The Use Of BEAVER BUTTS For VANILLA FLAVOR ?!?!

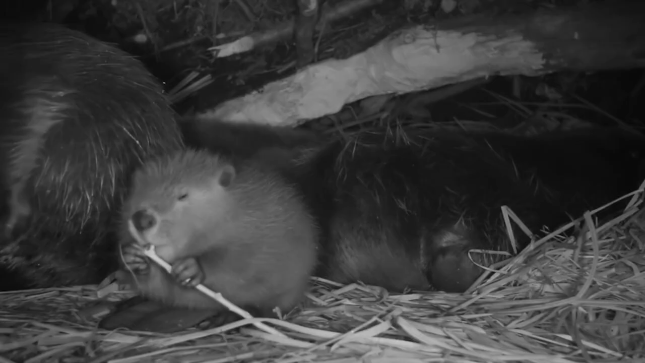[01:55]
Beavers are mainly nocturnal and spend the day in their lodges. But let's get to the main point.